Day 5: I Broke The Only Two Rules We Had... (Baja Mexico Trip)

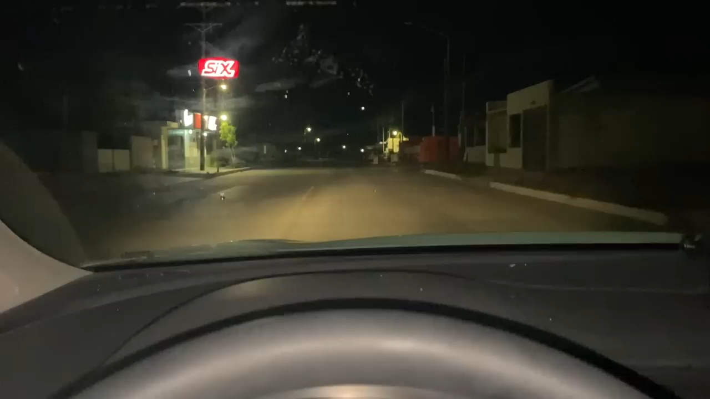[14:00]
these streets are looking awfully sketchy right now though What the?